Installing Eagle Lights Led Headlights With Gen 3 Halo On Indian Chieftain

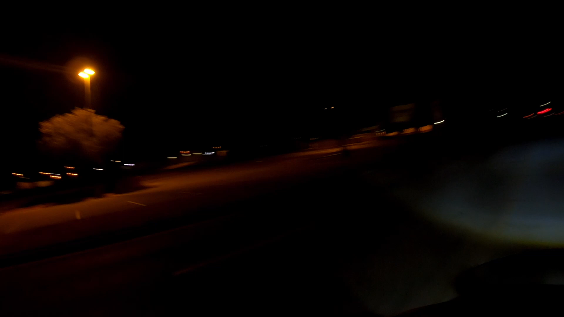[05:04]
Even with the lights from the parking lot, you can still see that actually pretty good coverage from side to side.